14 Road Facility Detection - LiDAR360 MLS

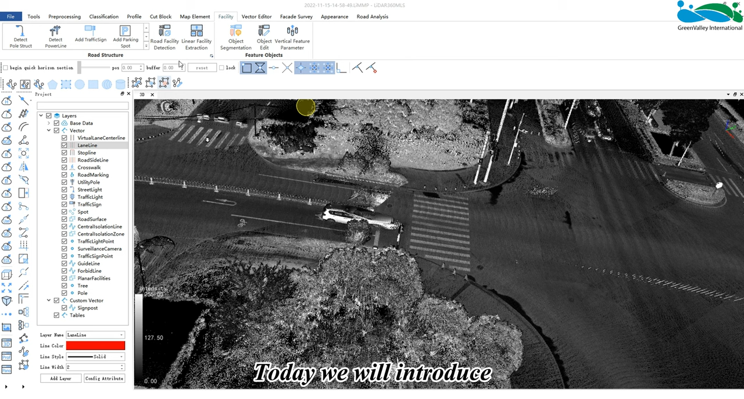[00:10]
Hello everyone, today we will introduce to you the manual drawing of road facilities. In the road facilities panel, we can manually draw poles, power lines, draw traffic signs, parking spaces, sewer grates, manhole covers, etc.
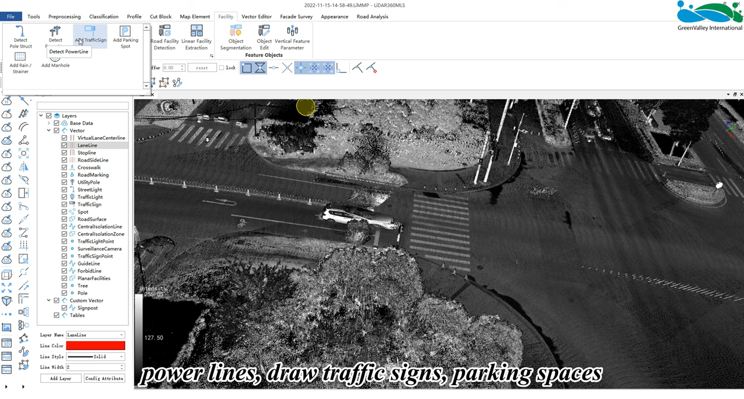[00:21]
according to the built-in templates in the software.
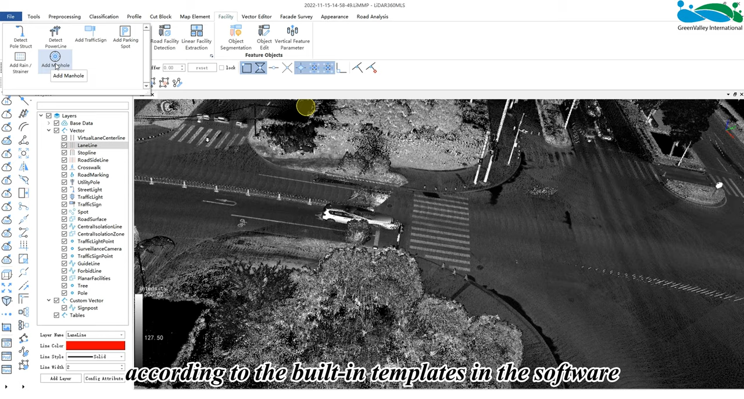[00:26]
The first function is pole detection. The software provides four detection modes which
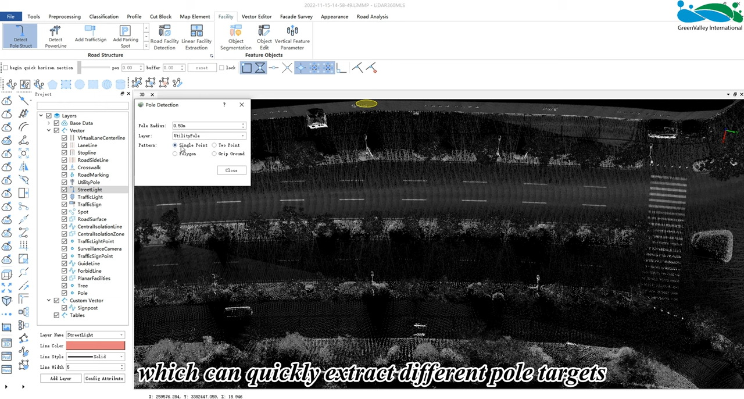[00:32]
can quickly extract different pole targets and save the extracted models in the specified line layer.
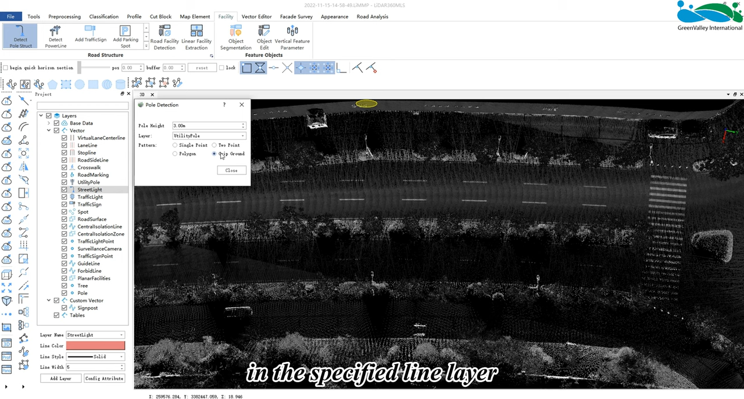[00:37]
Streetlights and utility poles can be detected and line layers can also be added through custom layers.
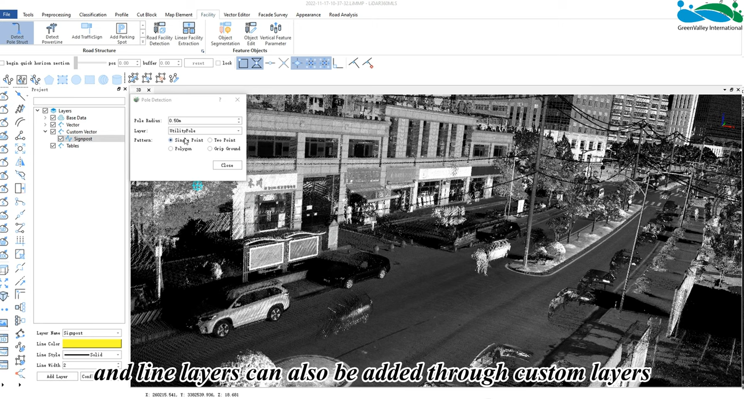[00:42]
Single point mode. Set the radius of a pole.
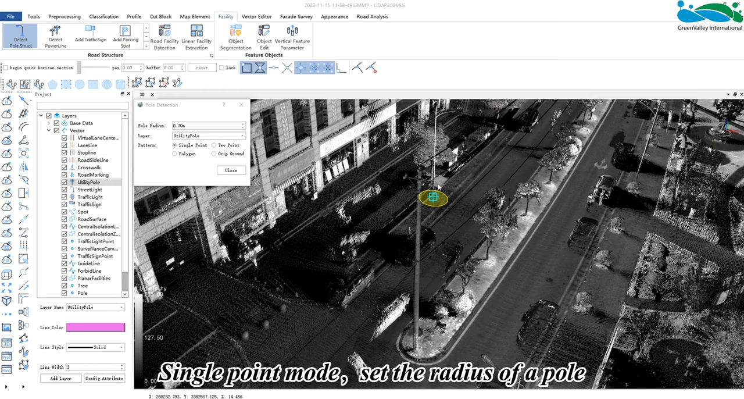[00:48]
Click on a point on it to detect vertically downwards then generate a pole
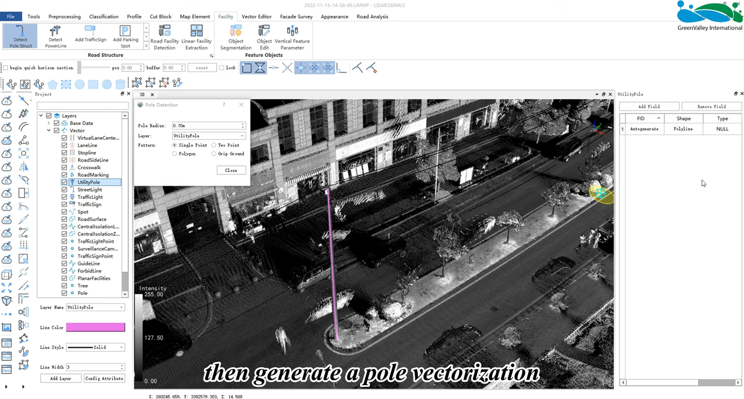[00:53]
vectorization and save it in the corresponding layer. Two point mode.
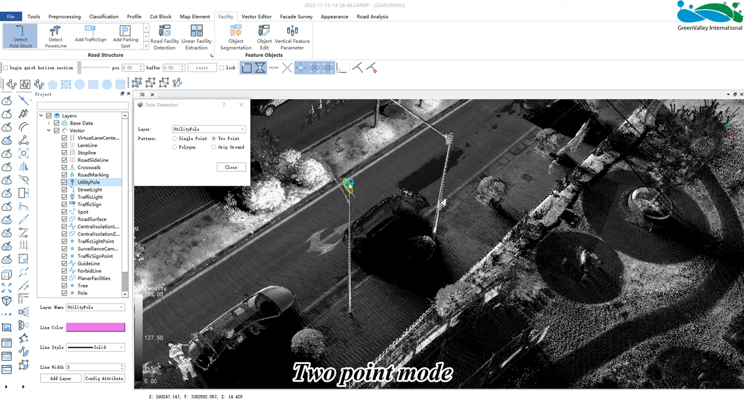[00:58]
Select the top and bottom of a pole as the key points.
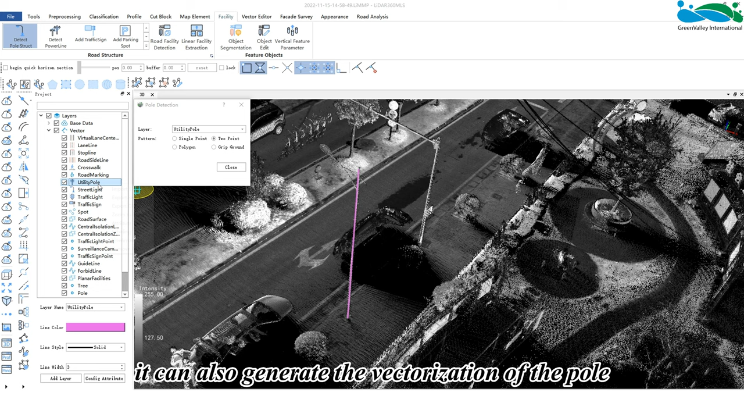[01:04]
It can also generate the vectorization of the pole and save it to the corresponding layer.
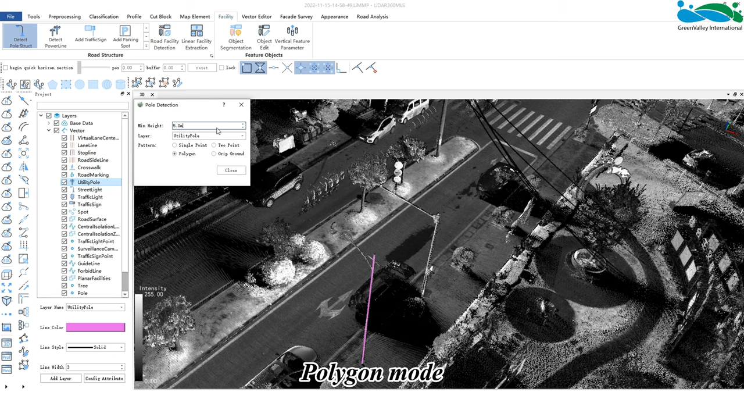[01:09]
Polygon mode. Minimum height. The poles below the set height will not be extracted.
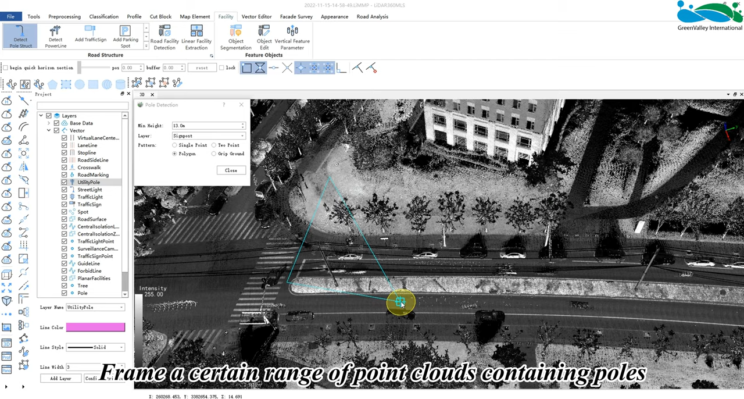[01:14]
Frame a certain range of point clouds containing poles and multiple poles can be detected once framed.
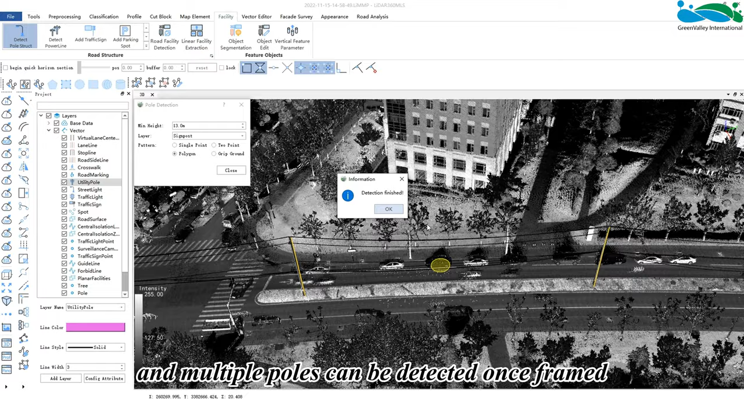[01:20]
Grip ground mode. Set the height of the pole subsequently generated. Click any point on it and then click the ground point.
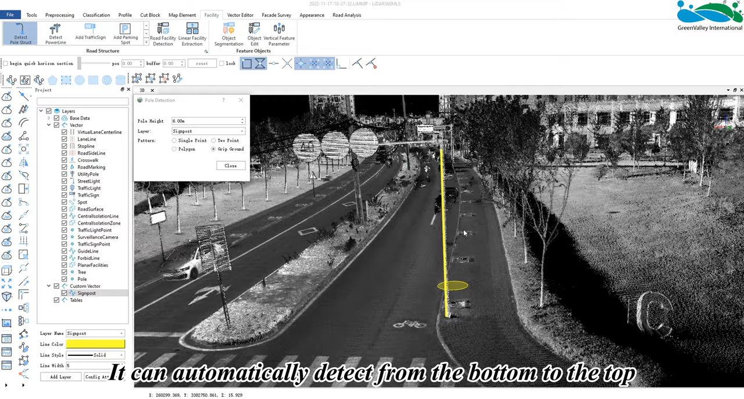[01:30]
It can automatically detect from the bottom to the top from the selected ground point.
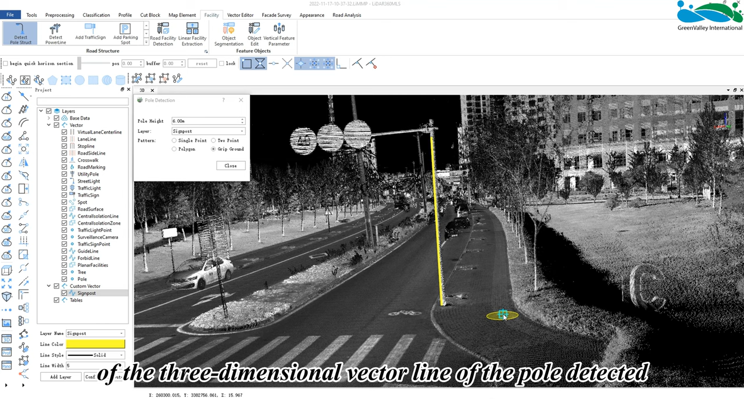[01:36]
And the bottom of the three-dimensional vector line of the pole detected in this mode is completely flush with the ground point.
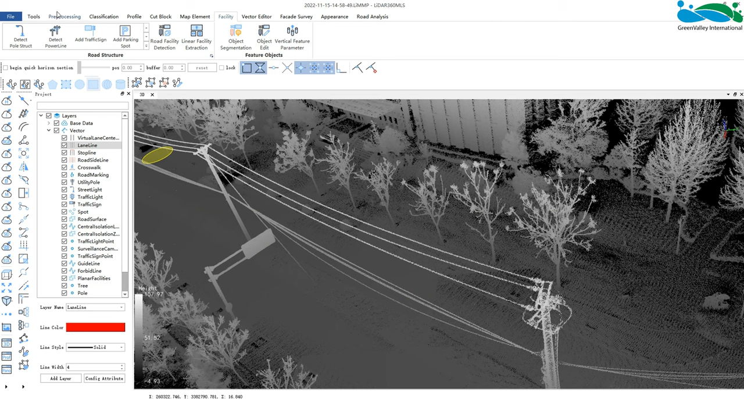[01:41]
Power line detection. Click power line detection. Click the growth starting point of each power line.
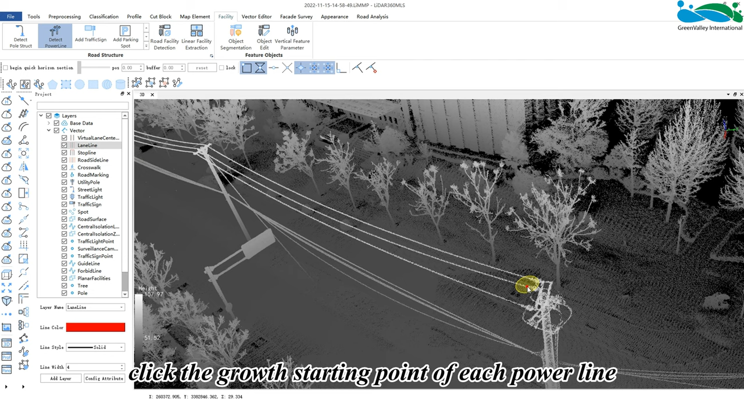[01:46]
Right click to go back and double click on the starting point of the last power line to end.
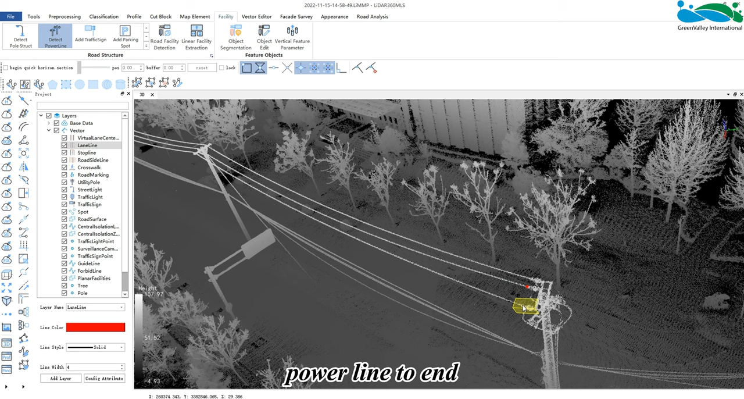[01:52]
Then drag along the direction of the power line until all real-time vector lines are parallel to the point cloud of the power line.
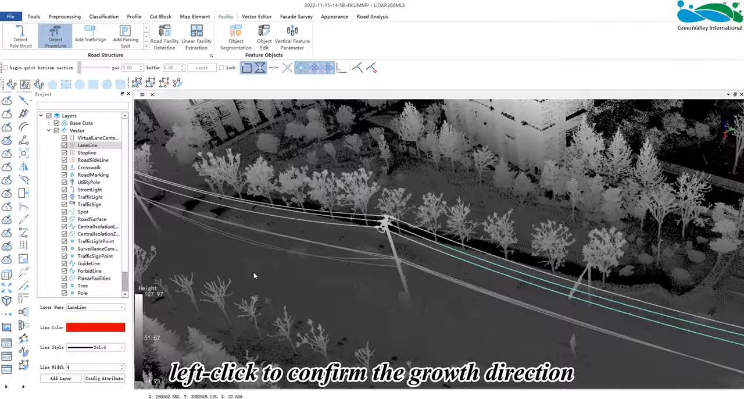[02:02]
Left click to confirm the growth direction and then it will start to grow automatically.
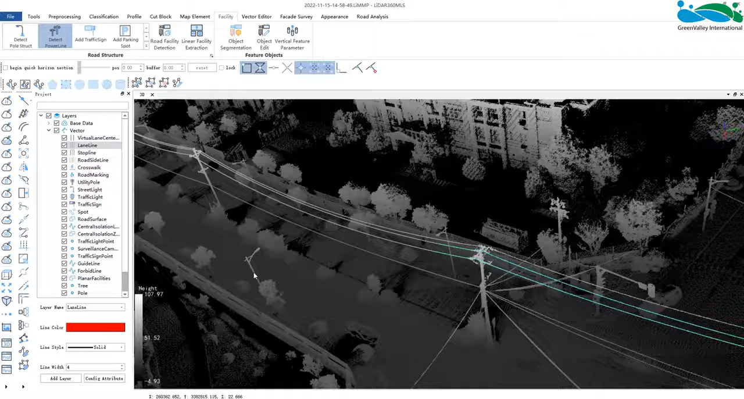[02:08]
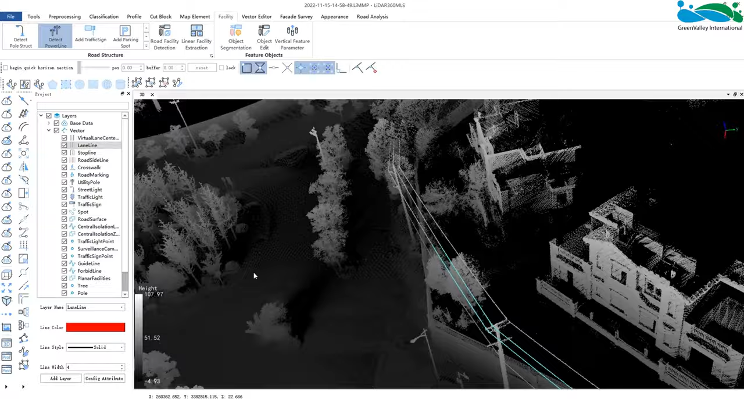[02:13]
The result of the completed detection is shown in the figure.
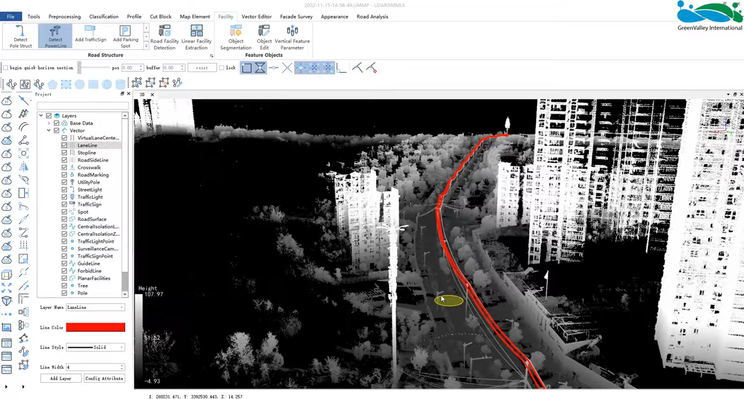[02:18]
The function of adding traffic signs is to use templates to quickly extract signs
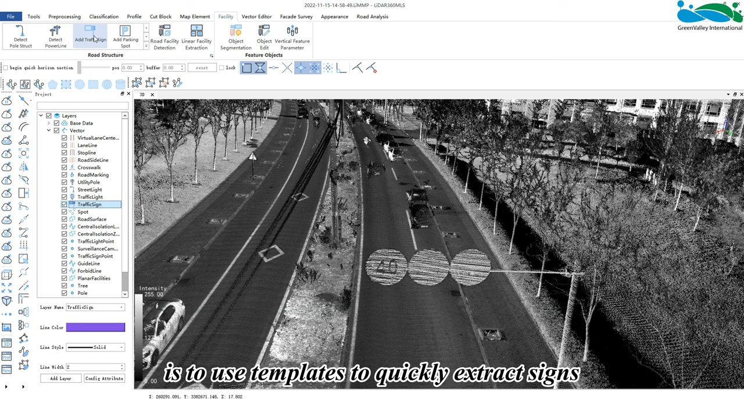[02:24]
and the point cloud fitting function must be enabled before use. Select the circular and triangular signboards to be drawn.
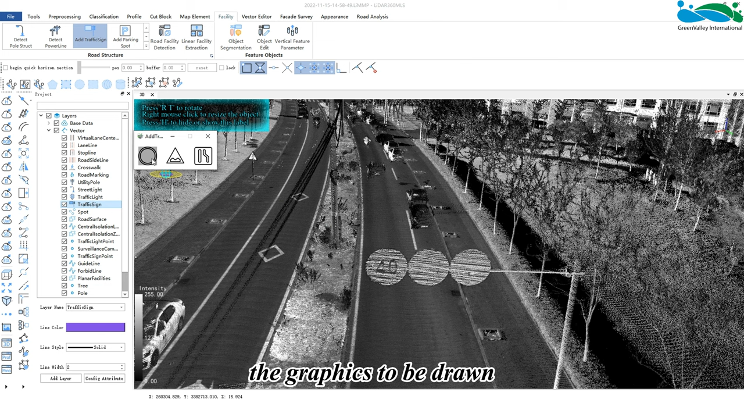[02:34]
The graphics to be drawn will be displayed where the mouse is in real time. Right click to adjust the size and double click to confirm the current signboard.
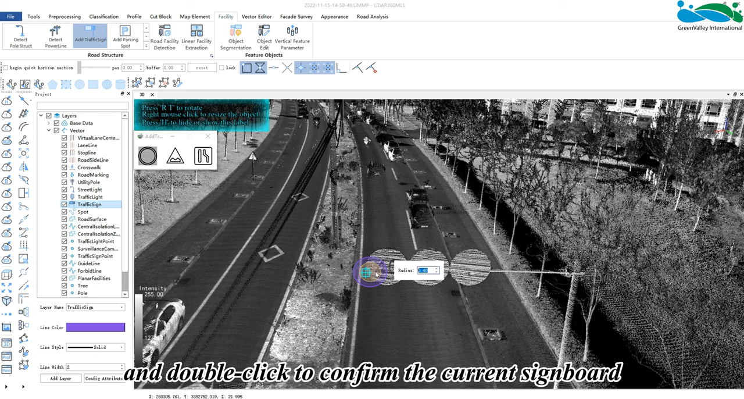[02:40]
The shortcut key prompt is in the upper left corner of the window.
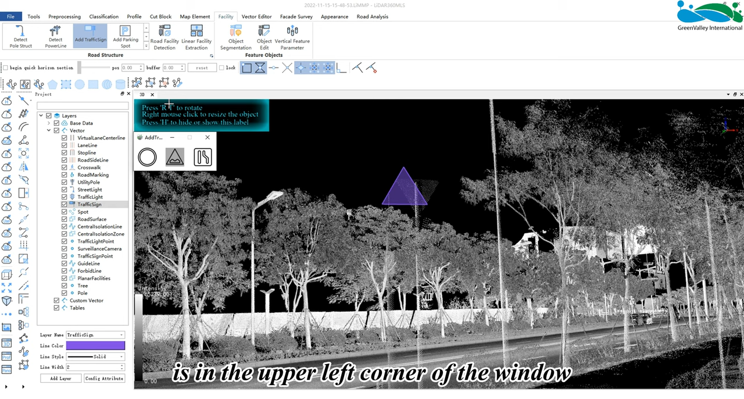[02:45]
We can use the shortcut key R slash T to rotate.
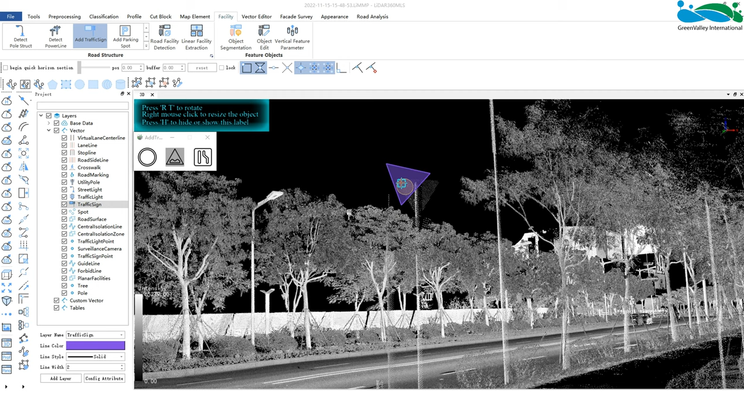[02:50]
Rectangular sign drawing.